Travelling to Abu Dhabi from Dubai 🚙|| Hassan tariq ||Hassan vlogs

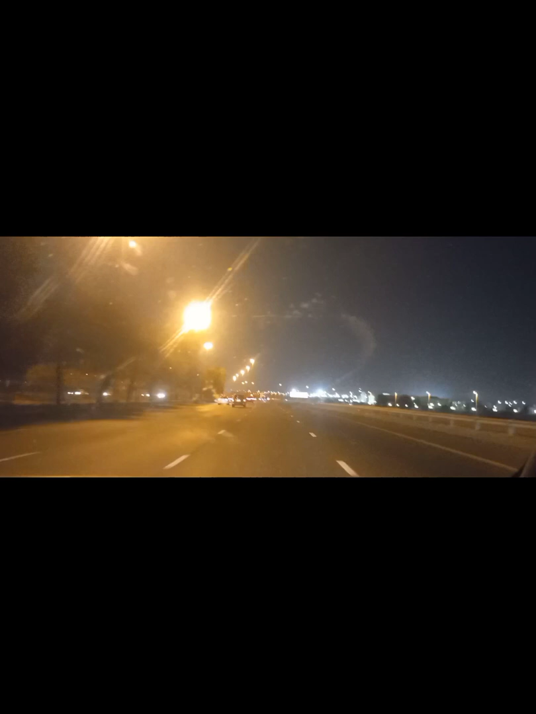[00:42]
یہ سودیہ کی ہے اگر آپ رائٹ کرو گے تو آپ سودیہ کے طرف چلے جاؤ گئی یہ سایڈ سے نا یہ سودیہ کی طرف جا رہی ہے رائٹ سایڈ بار
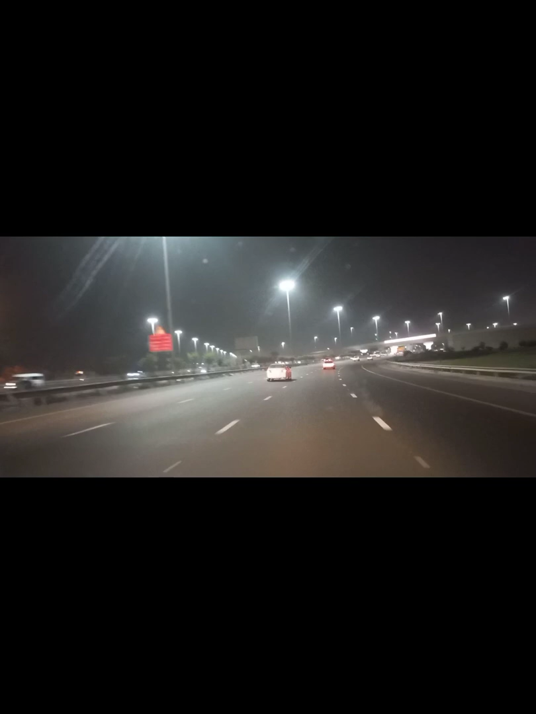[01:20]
یہ جو لوگ سر جاتے ہیں یہ سودیہ کی طرف چلے جاتے ہیں سودیہ کی طرف چلے جاتے ہیں وہ سودیہ کی طرف چلے جاتے ہیں اور ہم ہم پہنچنے والے ہیں 20-25 منٹ میں پہنچ جائیں گے اور آپ محجدیں دیکھیں ماشاءاللہ کتنی پیاری محجدیں بنی ہوئی ہیں